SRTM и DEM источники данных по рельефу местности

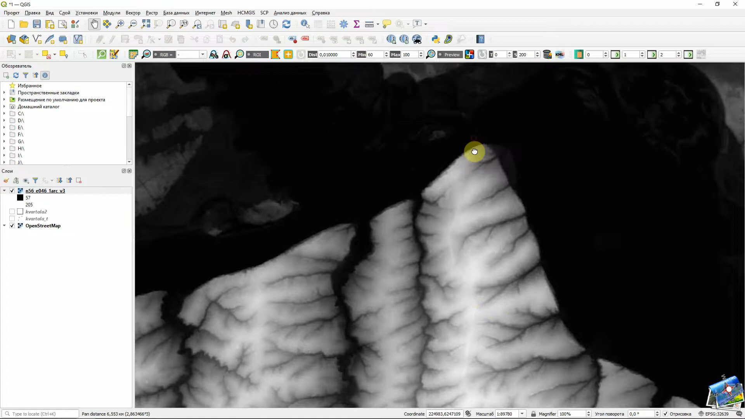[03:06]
Давайте посмотрим его разрешение. Вот так увеличим. Линеечку возьмем.
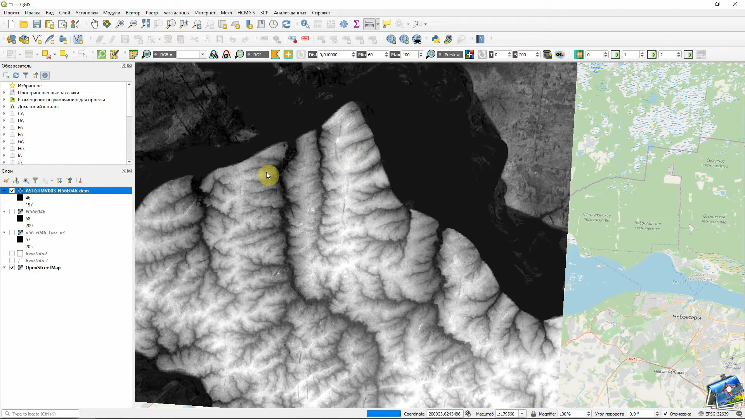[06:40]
Если мы покажем, давайте. Вот видите. Более подробный.